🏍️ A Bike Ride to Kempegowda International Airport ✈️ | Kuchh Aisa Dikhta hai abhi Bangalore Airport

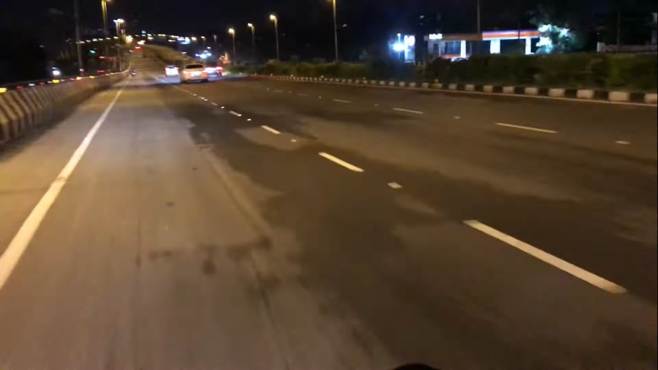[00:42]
सकते हैं कि ये एयरपोर्ट हम लोग आ चुके हैं। अभी ये एयरपोर्ट का रोड है, अभी हम टर्मिनल वन पे जा रहे हैं।